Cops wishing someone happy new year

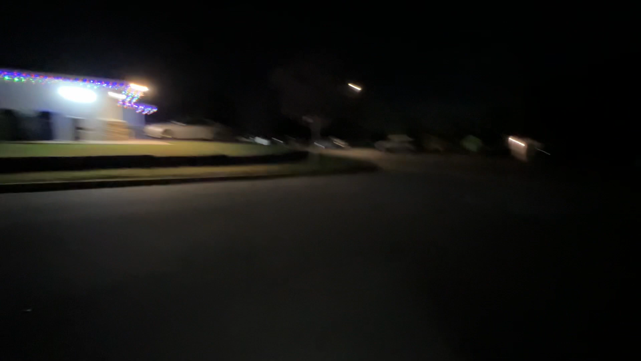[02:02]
I mean, I don't know what they're looking for, but I know tonight, they're on the watch. There's another cop right here. Two of them. See, then there's two cops right here. Those are the lights you see right there are two cop cars. So, all right, guys.